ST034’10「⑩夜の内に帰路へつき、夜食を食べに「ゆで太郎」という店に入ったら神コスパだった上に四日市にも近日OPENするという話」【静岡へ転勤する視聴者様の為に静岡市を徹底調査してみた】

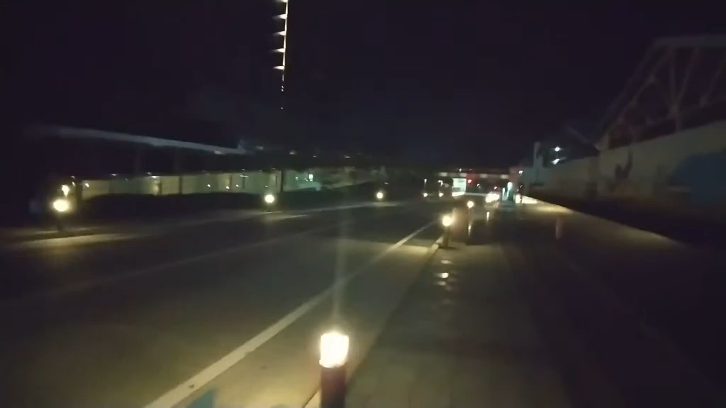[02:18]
街灯。街灯がここにあるって面白いですね。